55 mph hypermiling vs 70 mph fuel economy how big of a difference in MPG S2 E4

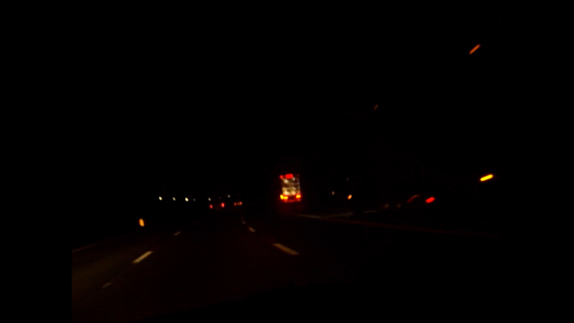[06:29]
lights on because it's such a steep climb elevation going